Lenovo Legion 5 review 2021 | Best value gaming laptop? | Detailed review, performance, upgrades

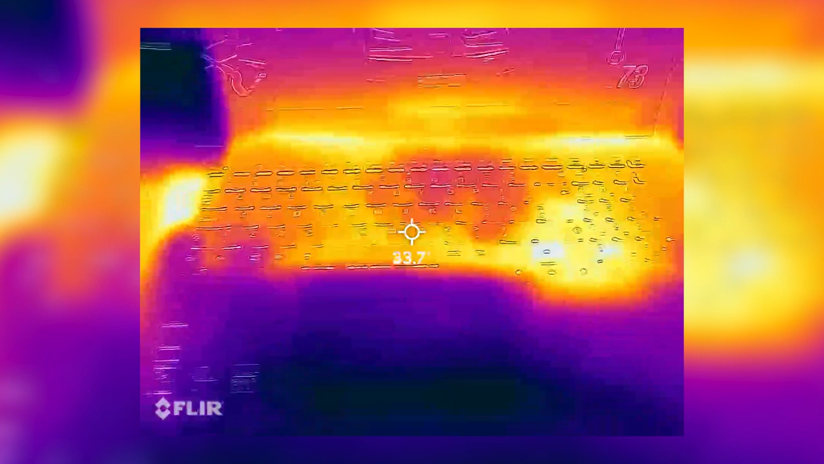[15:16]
I measured the temperature of the laptop with a FLIR thermal imaging camera with the laptop under a heavy graphics and processor load for 20 minutes.
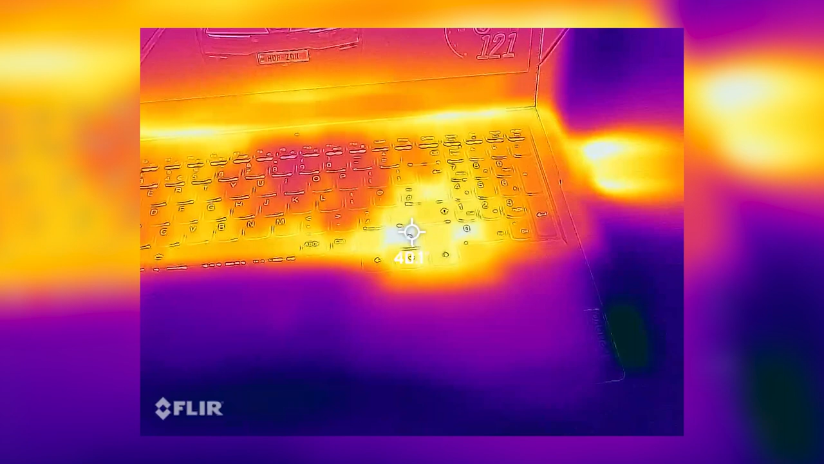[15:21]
The surface of the laptop felt slightly warm in places, but nothing over around 40 degrees centigrade, and that was only in a few hot spots.
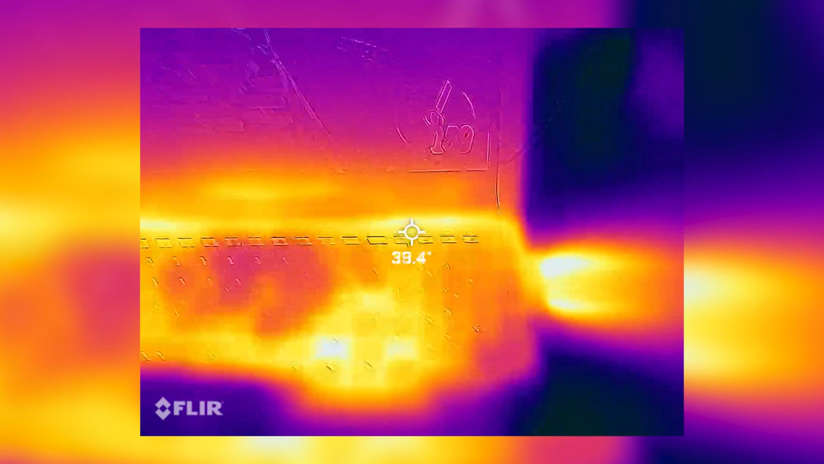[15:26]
The temperature of the hot air from the exhaust fan around the sides and back got up to around 45 degrees centigrade,
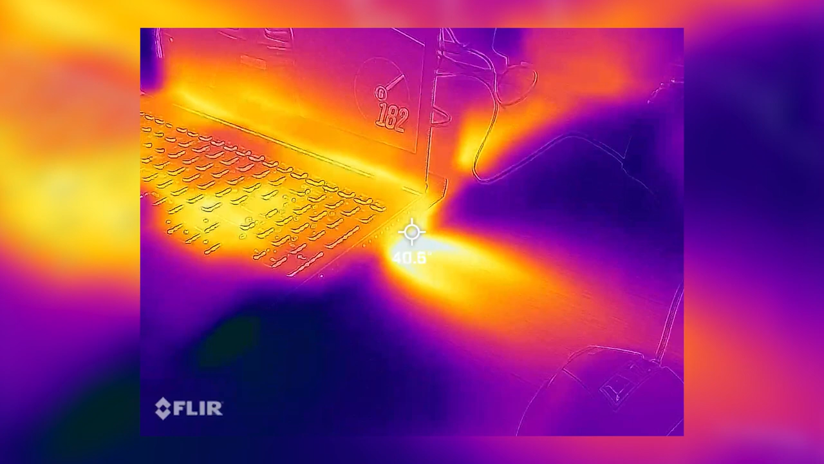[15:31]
occasionally up to 50 degrees. I did find that the frame rate reduced significantly when the laptop wasn't connected to the supplied mains charger.